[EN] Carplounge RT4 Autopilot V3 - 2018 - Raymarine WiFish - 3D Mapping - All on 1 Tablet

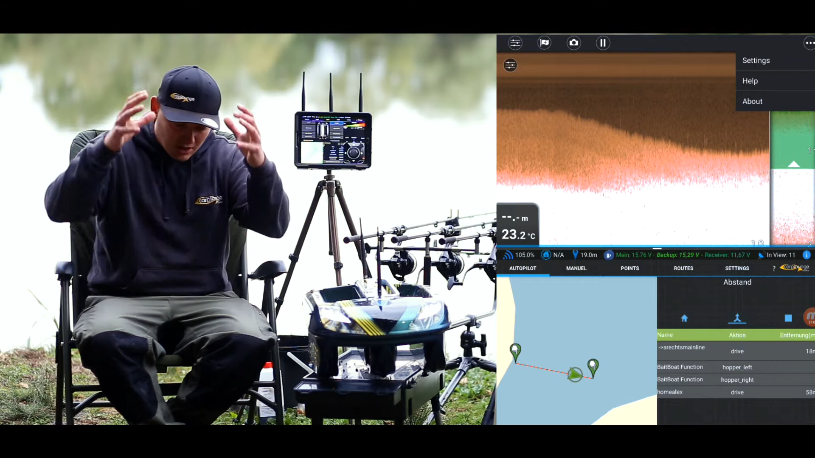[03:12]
On screen: water 23.2°C
That means you just put it in the BB. Push to the bottom. You've saved your roots originally. You said go there.
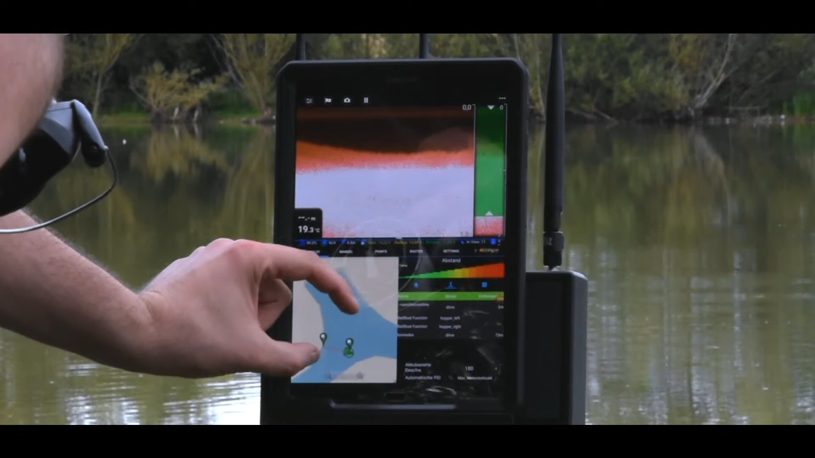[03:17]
On screen: water 19.3°C
Open hopper left. Open hopper right. Job done. Just chill in the BB and your boss will do the job.
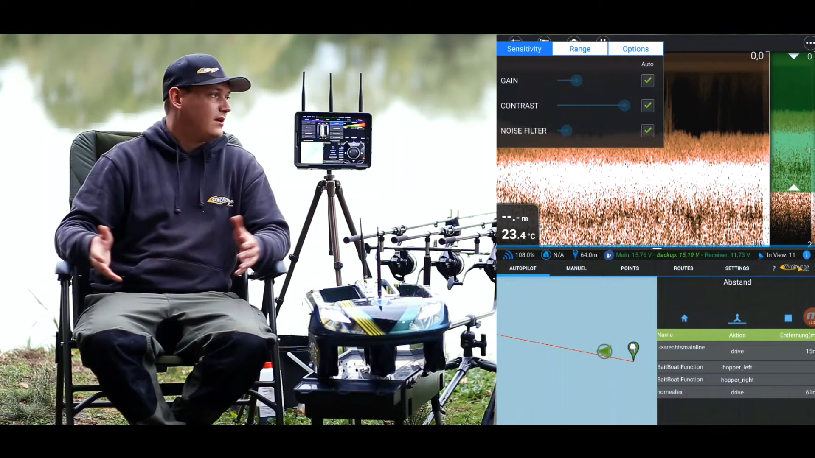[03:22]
On screen: water 23.4°C
It's brilliant. Then another big part I noticed is the Raymarine system. Yes. So instead of the normal fish finder systems we have. You've got now down imaging. And I think that's a huge benefit. Especially it's working in the app. And the indication you saw while driving. It's a brilliant system. You could see the muscles. The tellers.
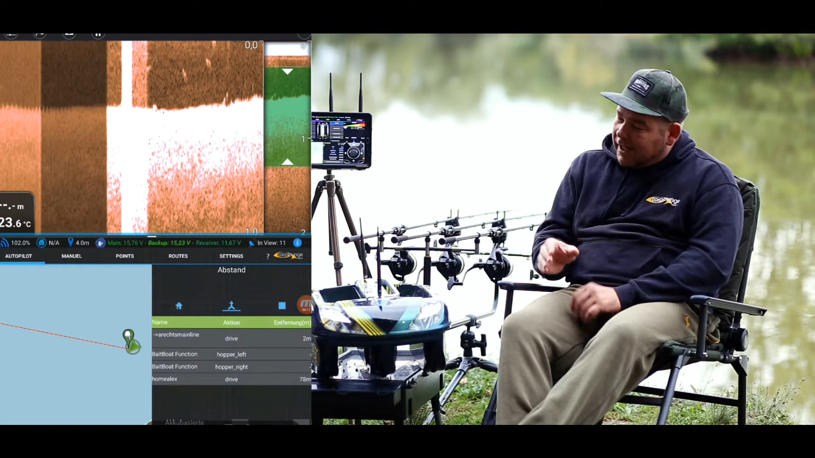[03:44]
On screen: water 23.6°C
All the important factors Downscan has given you. Gets provided and that in the app. I think that's a brilliant move. And it's very handy as well. Because you don't have to. There's no need for a separate screen for a fish finder anymore.